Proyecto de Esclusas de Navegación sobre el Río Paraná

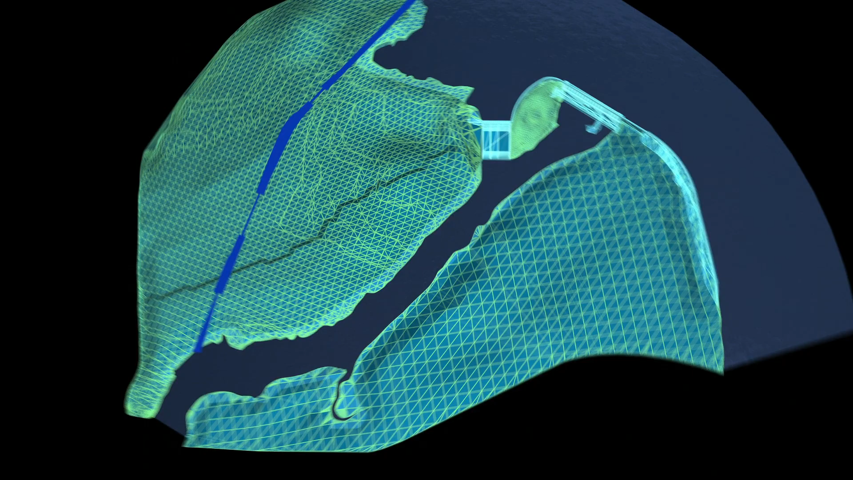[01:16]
El proyecto plantea la construcción de un canal de desvío con cuatro esclusas a la altura de la represa, permitiendo así la navegabilidad a lo largo del río Paraná.